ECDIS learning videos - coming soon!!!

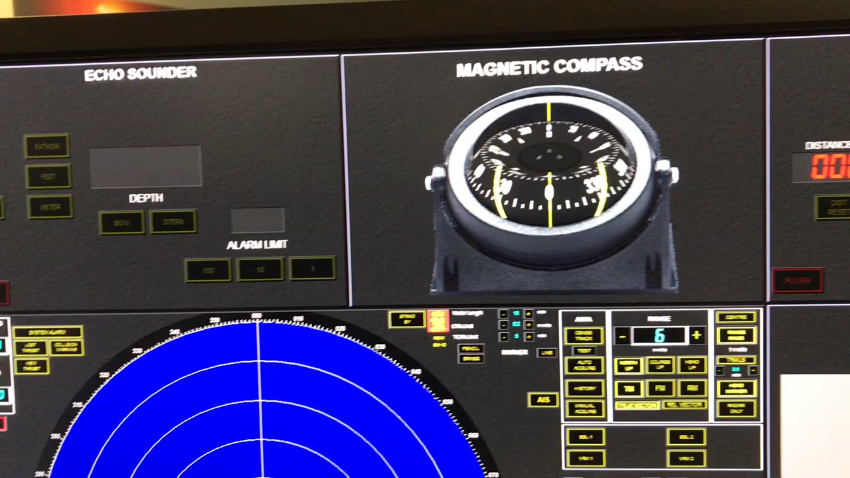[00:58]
the magnetic heading the echo sounder would give us the depth of the water and the
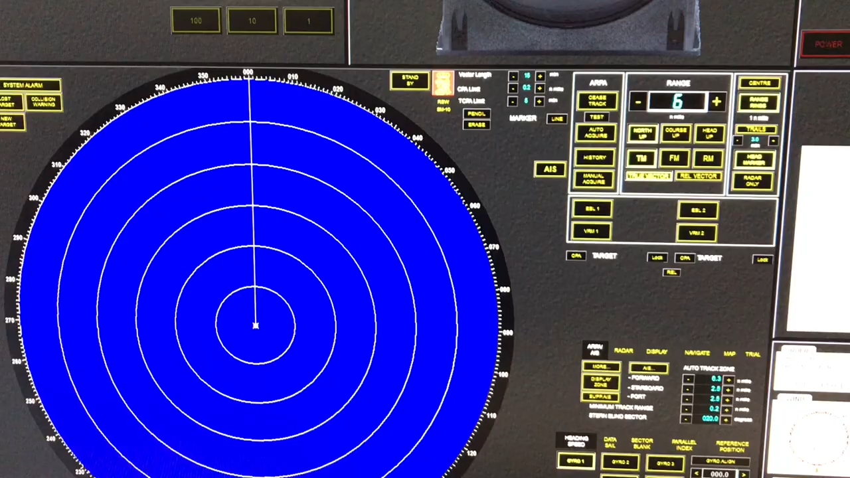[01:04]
radars and ARPA would give us targets all around us coastal features land features nowadays